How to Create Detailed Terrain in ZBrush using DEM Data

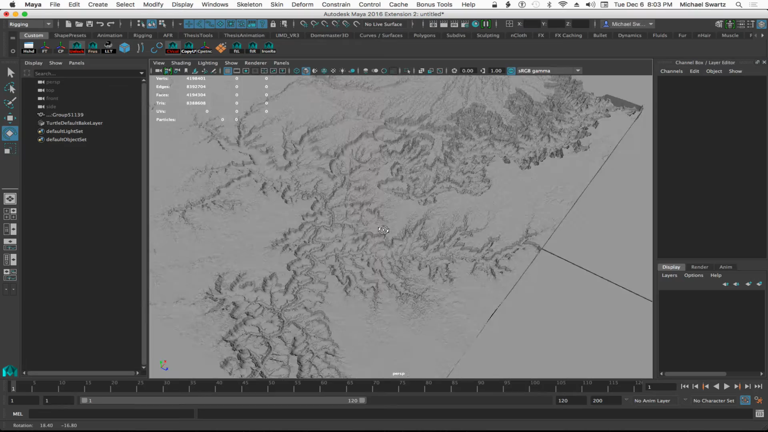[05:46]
Okay, and if you zoom in on it, you can see how it looks in Maya.